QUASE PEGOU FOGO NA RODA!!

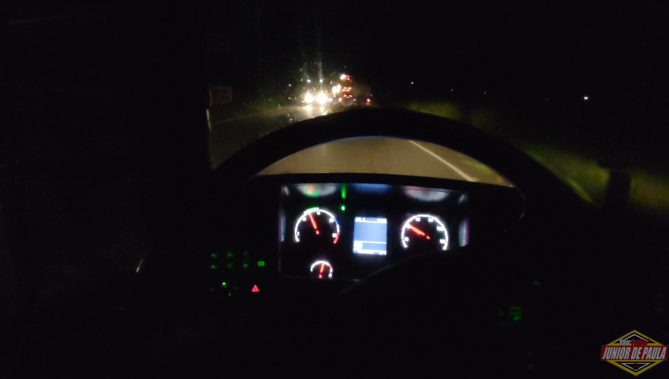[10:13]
Já anoiteceu. Andei bastantinho aqui. Acho que agora já andei 60 km por aí. Não fumaciou, isso é uma boa notícia. Ainda não parei, não achei um posto com rampa aqui, velho. Tem que achar um posto com rampa, só pra tirar o espelho pra mim ver, conferir definitivamente se tá tudo certo.
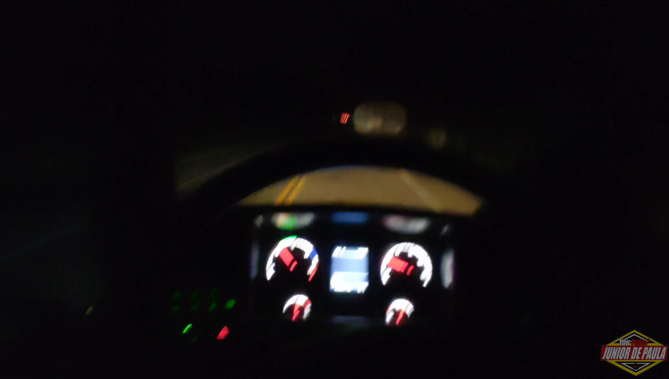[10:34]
Mas não fumaciou. E agora à noite é bom uma coisa, tá vendo a luzinha do carro aqui atrás? Vem atrás do baú. Então é bom que daí se sair alguma fumaça, alguma coisa, eu vejo na hora, né? E aí vê bem na fumaça do carro ali. Vou achar um posto com rampa, tirar ali o espelho só pra ver e vou regular o freio. Vou regular o freio.